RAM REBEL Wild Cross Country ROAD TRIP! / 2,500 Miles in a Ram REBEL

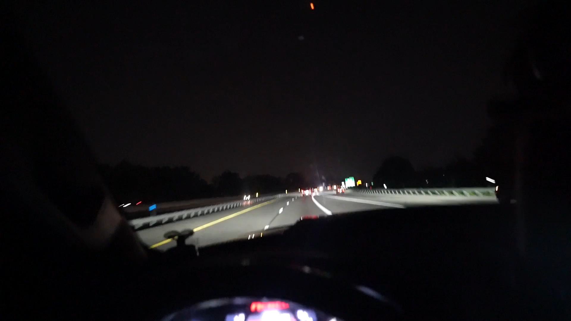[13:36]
I think it's supposed to be the city of good neighbors, to tell the truth. Okay. We're back. It's late at night, but we made it back. It only took us